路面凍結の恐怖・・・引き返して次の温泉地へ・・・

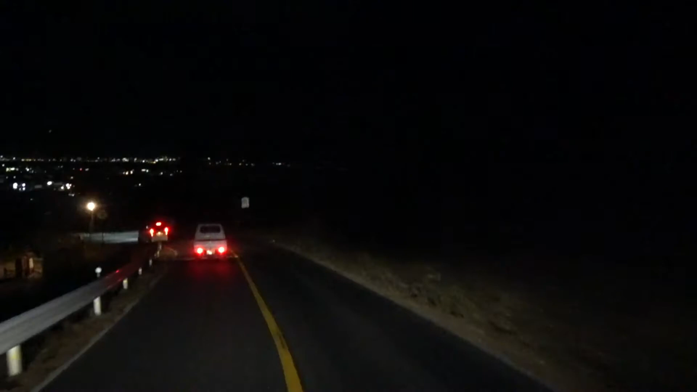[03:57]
いやーすごい景色だなー
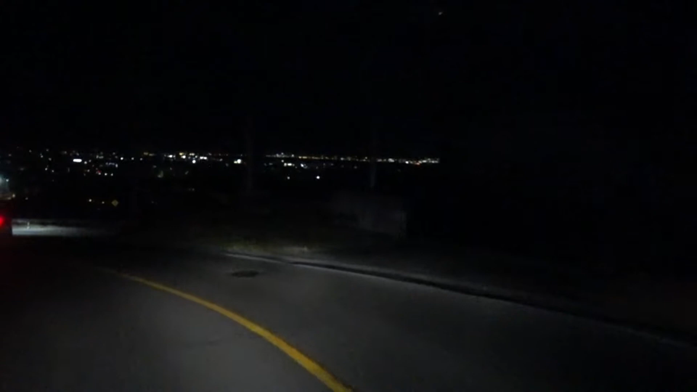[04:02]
諏訪の街並みを一望できる綺麗な景色です熊本まで行ったら右かなこれから日替わりの温泉に行ってきたいと思います20号線の国道それてまもなく到着というところですね今日は岐阜県から19号線を使って塩尻方面走ってきて今もう結構いい時間になっちゃいました